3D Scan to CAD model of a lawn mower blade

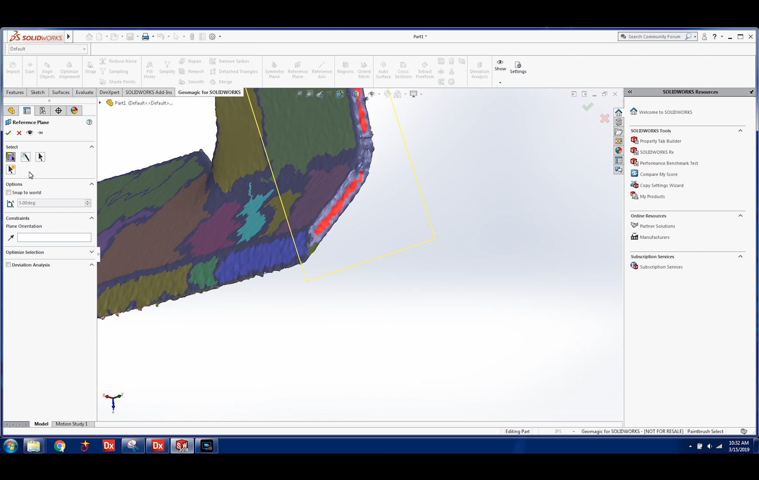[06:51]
so you can see here i'm pulling a plane out here a plane from this scan data plane
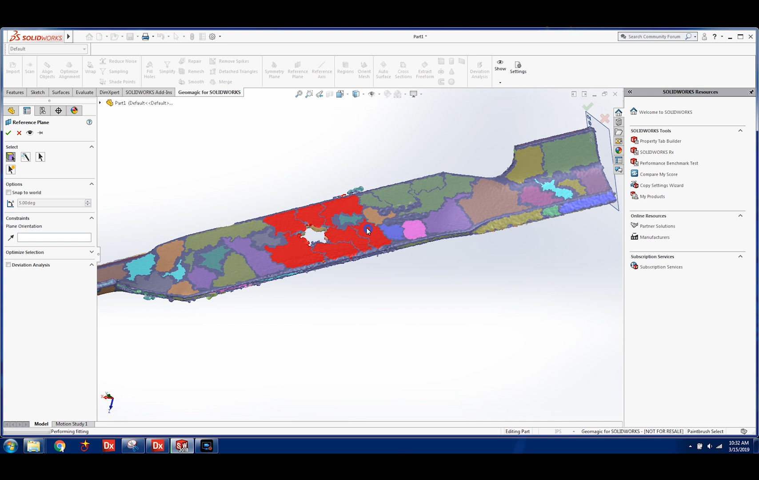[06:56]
from the top and then i'm going to create an average plane between those two and i'm going to use these planes to do an alignment to bring my scan data into
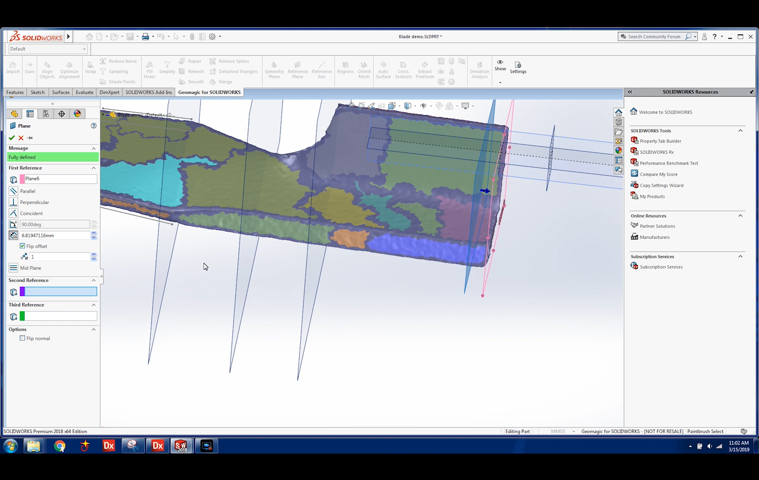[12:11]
we are just going to create single lines that we are going to do a surface loft together
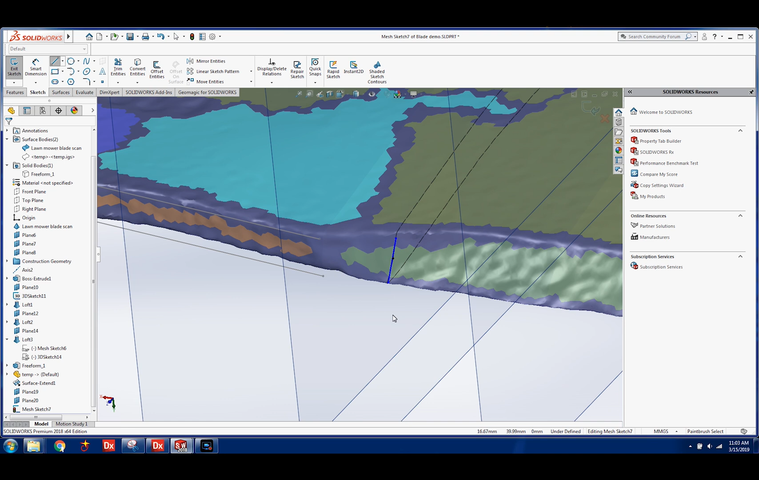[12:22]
so add a line there
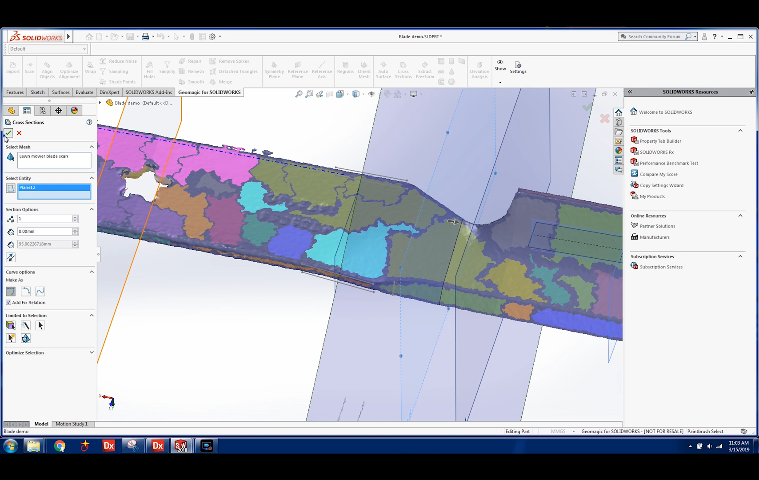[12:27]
same thing on this profile create a cross section add a line right on top
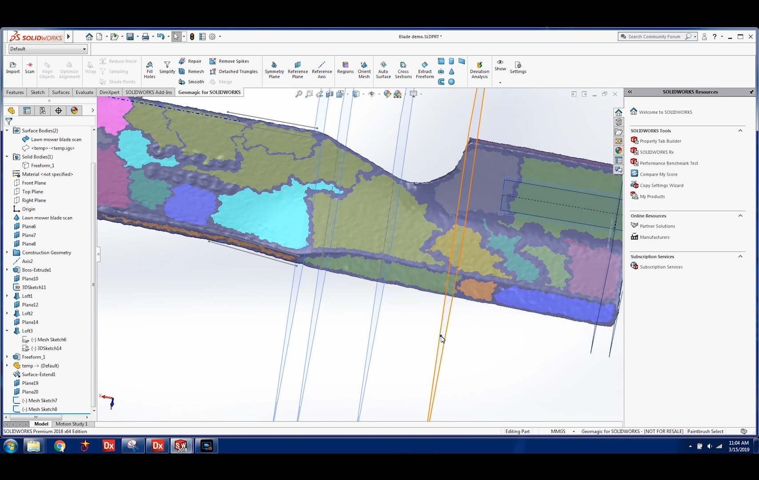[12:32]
profile over here add a line on top and we'll do one more at the very end
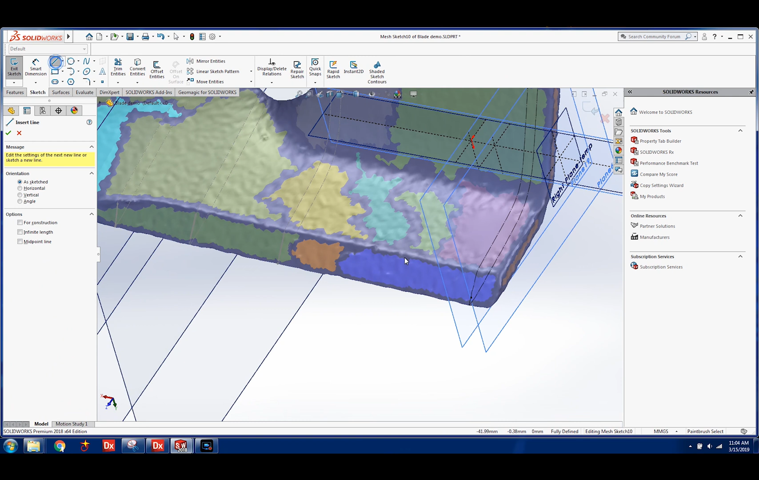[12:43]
there we go now i'm just going to create a surface loft on all three of these
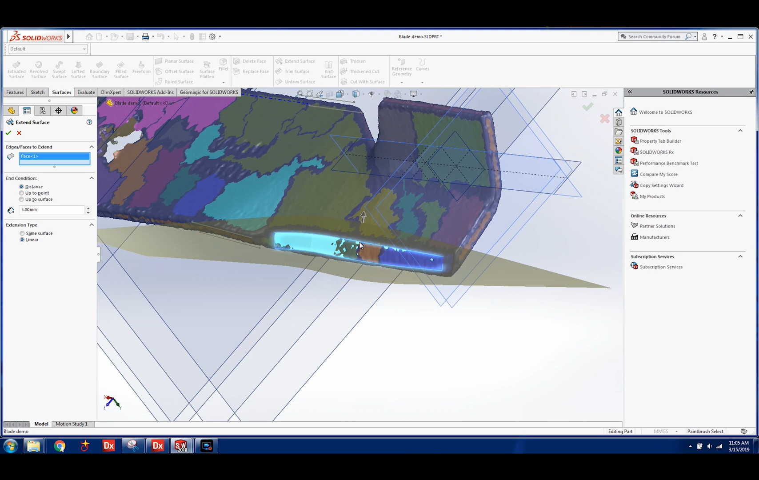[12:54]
and i extend that surface out and i use it as a trim tool
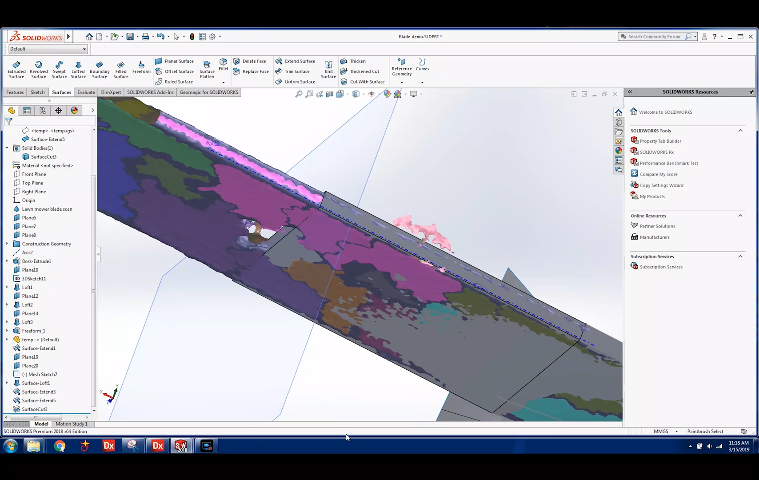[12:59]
to trim away that surface here we go
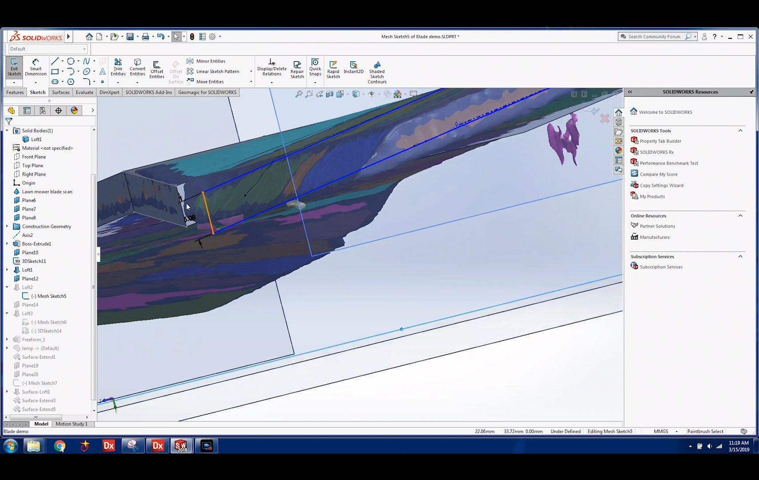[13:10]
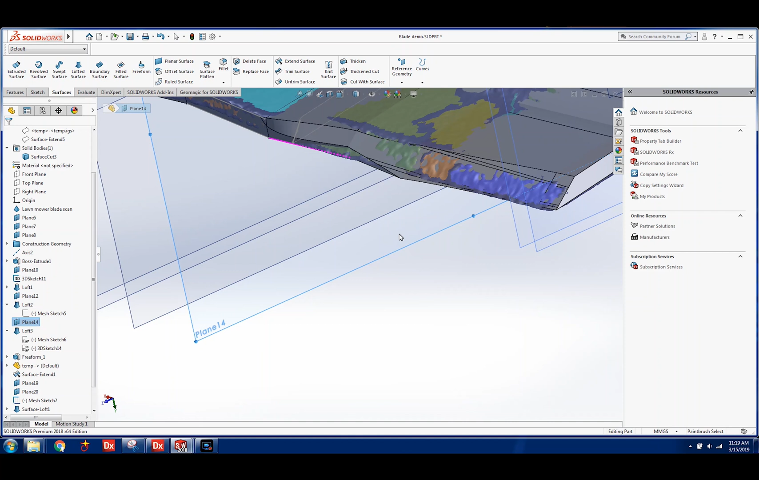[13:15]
and i'll cut this back make a couple tweaks to make sure that it looks perfect pull that out a little bit more much better
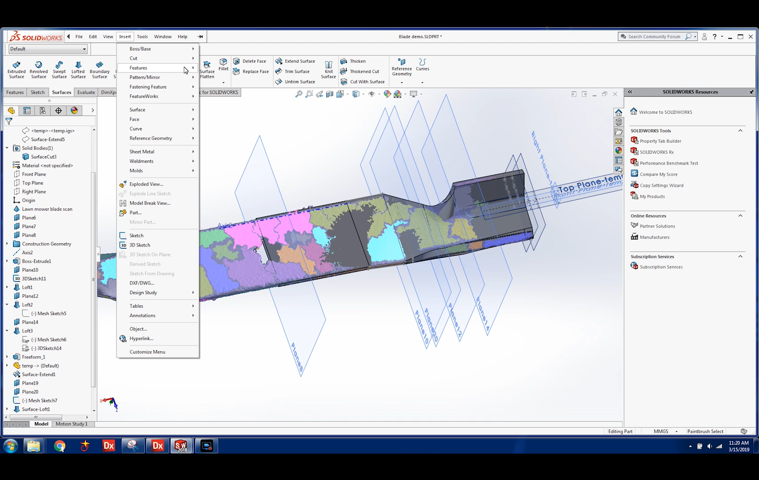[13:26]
okay so now we're going to take the right half and
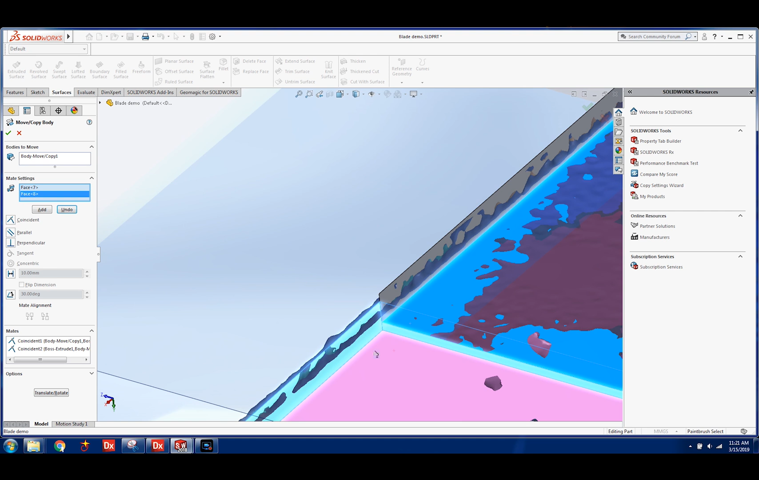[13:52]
and we'll make these two points coincident there we go
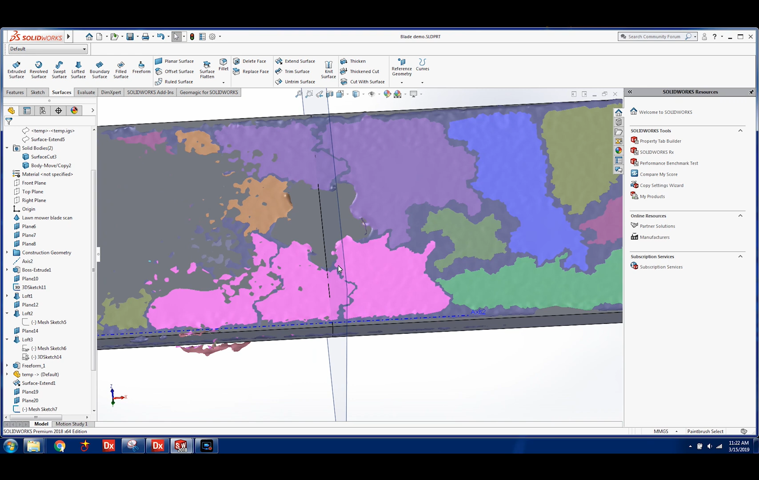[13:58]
now i'm going to import the
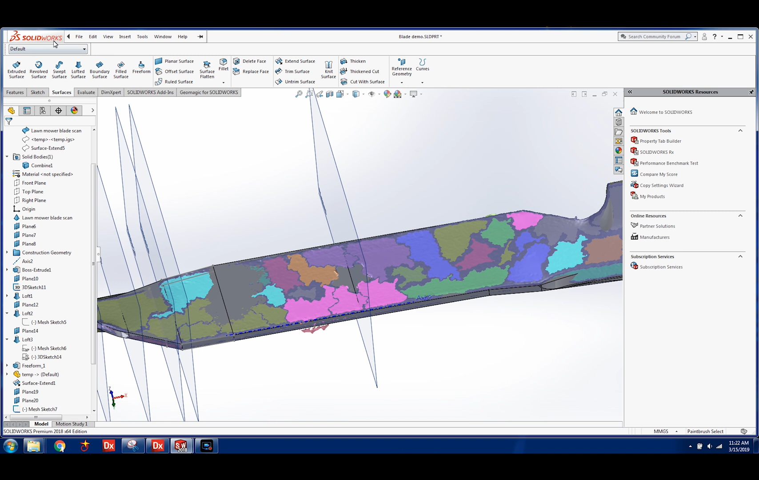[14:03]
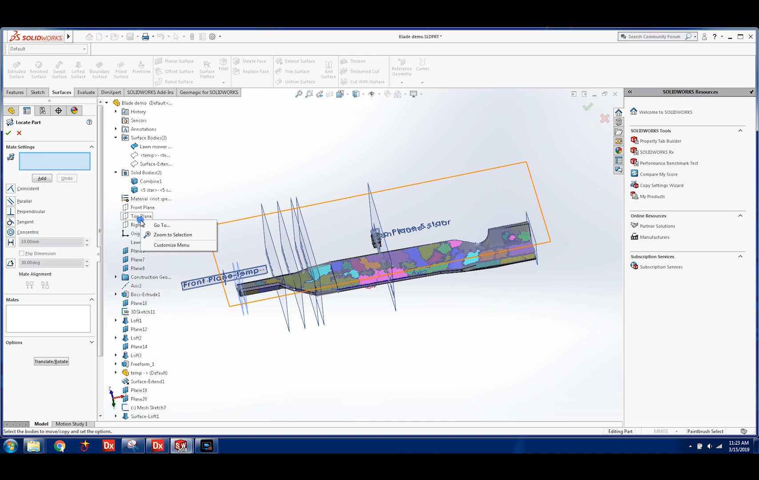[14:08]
standard tool for the center cut it's a file that i already had standard
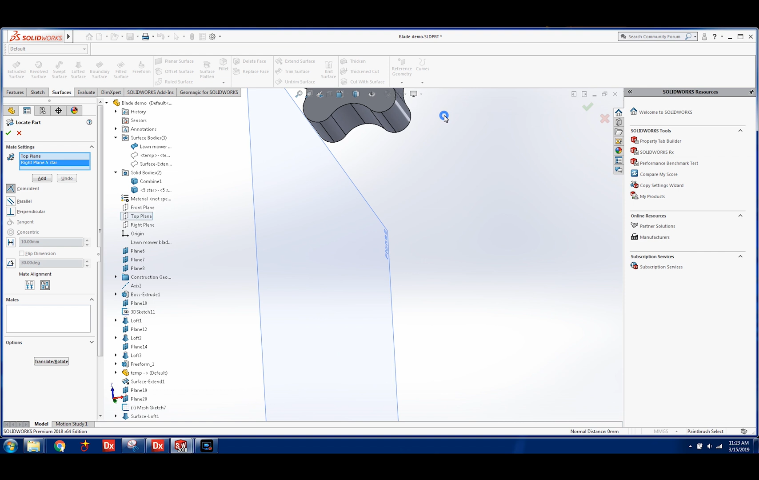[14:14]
i am then going to take these faces and we're going to align it to my part that i just made
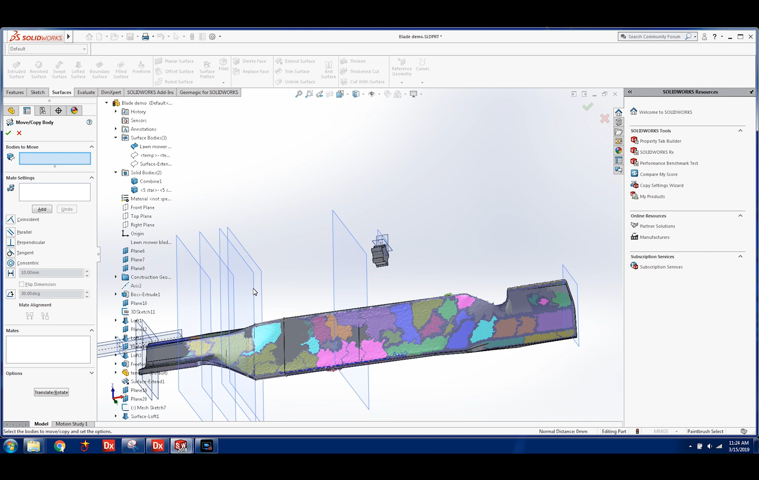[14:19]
and i'm going to use this as a cutting tool so we just align up to
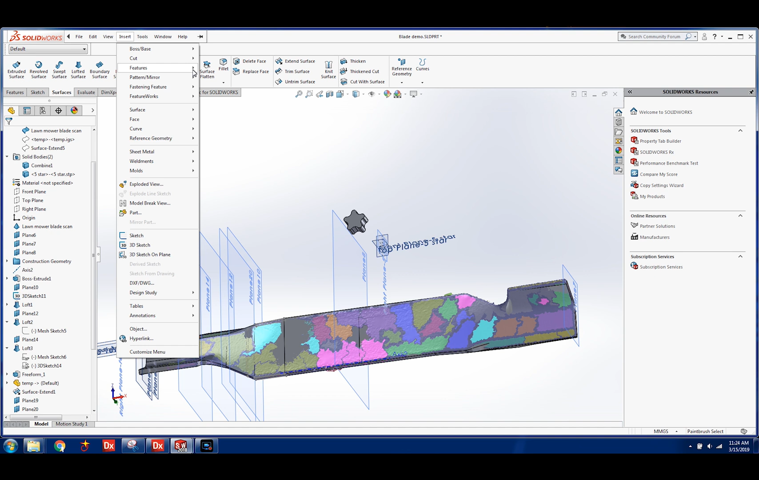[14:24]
match those planes i'll move it into position